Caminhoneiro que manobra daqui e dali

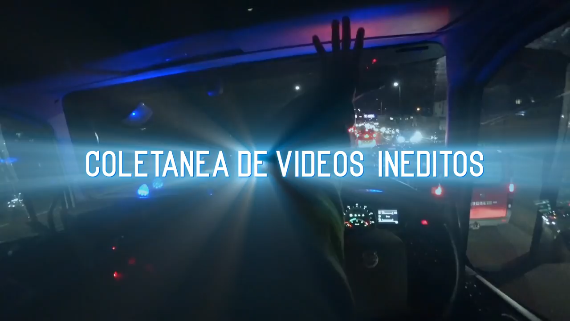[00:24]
do Wembley ali fazer entrega, essa faixa de cá tá toda parada e essa de cá tá andando. Hoje que eu tenho que pegar essa de cá, ela tá parada e a de lá tá andando.
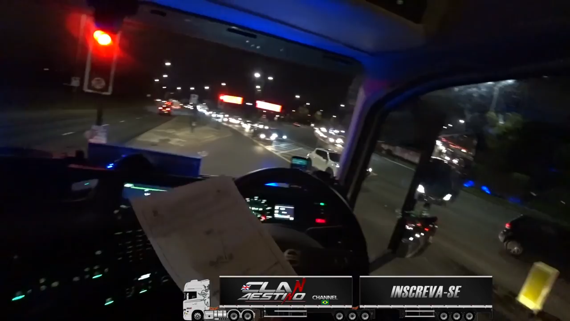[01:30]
obviamente, ali a questão, sempre aquele assunto lá dos mapas, tudo mais, seguir, não, isso, aquilo. Eu tinha que ter passado por fora lá, né? Mas a M25 tava tudo parada. Essa aqui, esse pedacinho aqui que chama 406, né? Norte Circular, pra trás ali, tava tudo parada. Lá onde eu tava lá, que é perto da Seven Sisters, A10, né? Tipo, saída, sentido saída da cidade, estava tudo parado.
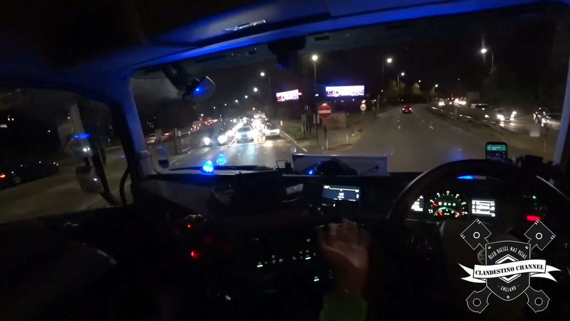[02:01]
Obviamente pelo horário, né? Aí eu peguei indo pro rumo do centro, né? Então tava tudo de boa, né? Evitei um trânsito da porra. Evitei muita coisa mesmo.
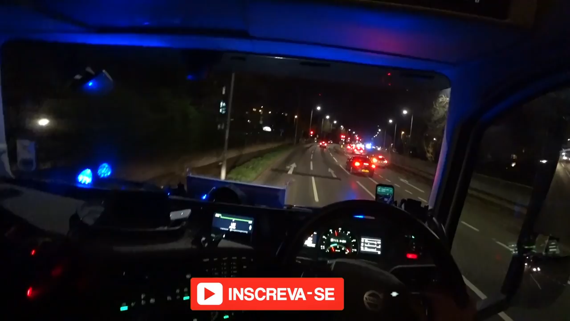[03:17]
Nem pensar. Ele quer que eu vire ali, né? Mas não vou virar ali. Acho que ele quer que eu vire ali por causa do trânsito. Deve estar aí mais pra frente, né? Com certeza, né? Eu não posso virar ali, tem restrição, então vamos tocando direto aí até onde que der, né?
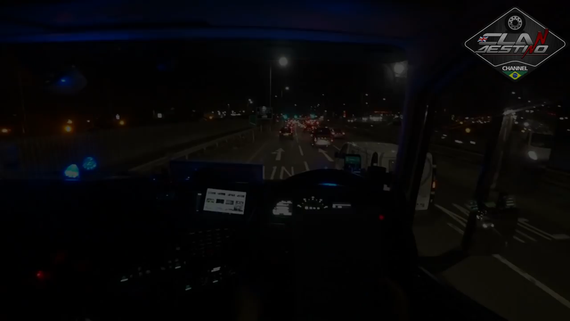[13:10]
Chegando já, ó. Google Maps falou que a gente ia perder 20 minutinhos só, mas a gente perdeu foi com uns 40 ali, né, no trânsito. Né? Olha, olha. Olha, olha. Tempo é dinheiro, hein.
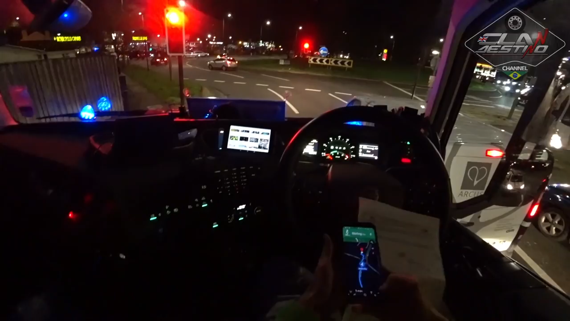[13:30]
Vamos tirar daqui agora. Que já chegamos lá e lá, ó. Supermercado Morrisons.
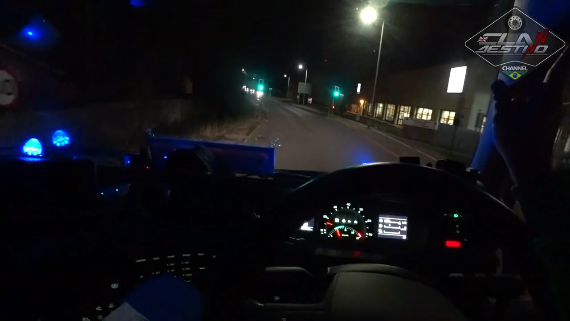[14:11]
Tem uma aqui e tem uma ali na frente. Por quê? Pra coibir... Pessoal que chega aqui, ó. Entra aqui de uma vez, ó. Não pode mais, ó. Então a gente tem que ir na rotatóriazinha ali na frente.